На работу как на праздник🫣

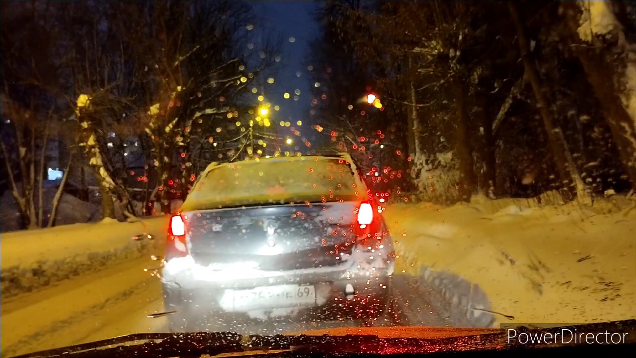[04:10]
вот и девочка как-то правила дорожного как надо соблюдать ты же видишь что там одна полоса и не разъехаться никак надо как-то находить компромисс тем более ты видела я уже ехала у тебя было преимущество ты могла ну прижаться до около школы остановиться подождать когда я проеду там не осталось буквально 20-30 метров нет мы поехали на пролом и такая типа иди вот в такой сугроб иди есть вот в такой сугроб ага
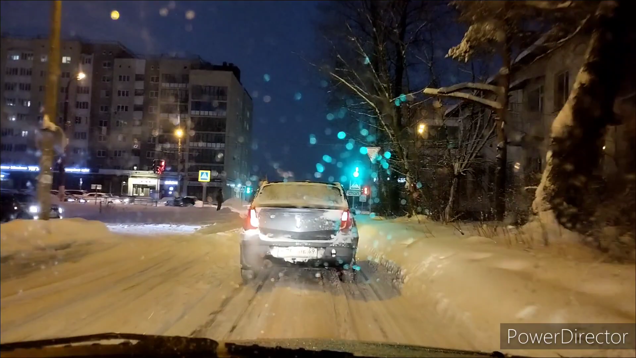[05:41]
как-то совсем не чищен город вообще мне кажется чистить ли у нас тут мне кажется даже не собираются где техника непонятно а передавали мчс еще два ледня такого семегапада будет
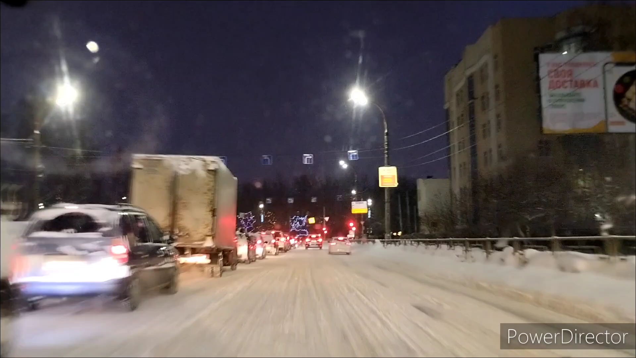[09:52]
а вот эти вот вот они накиданы на дерево просто так гирляндочки не ну конечно молодцы украшают
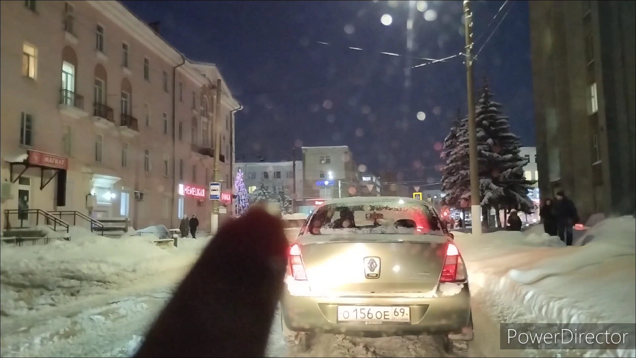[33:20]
Там Приставы Вот там Где тут Вот тут Суд Или Приставы Не знаю Там Чикин Ой Торговый Дом Или Что там Ёлской Ладно Едем Дальше Сейчас На Восточке Встанем Я Больше Чем Уверена Сейчас На Повороте На Восточный Мост Будем Стоять Зачем Он Прям Полморды Сюда Высунул